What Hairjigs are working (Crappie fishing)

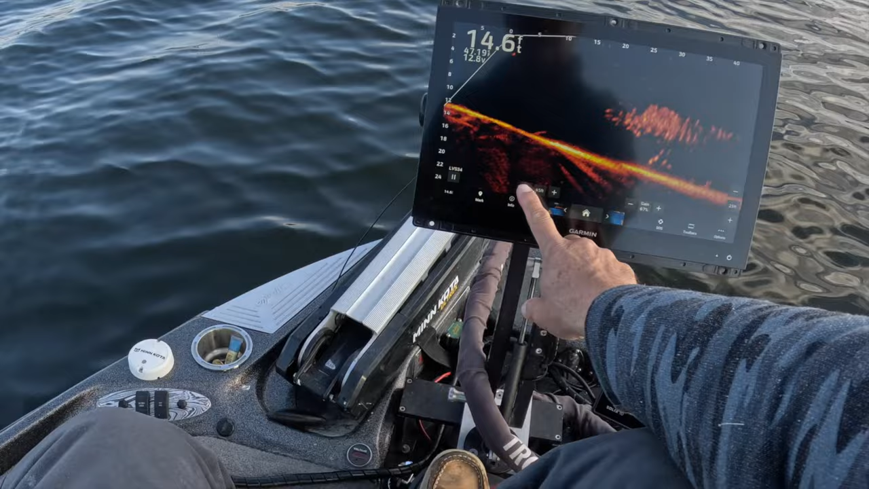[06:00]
that's what i'm talking about guys right there excellent fish we just caught ourselves to school look at this guys look at that we just fell into it right there boom got a fish we got a ton of fish around here good night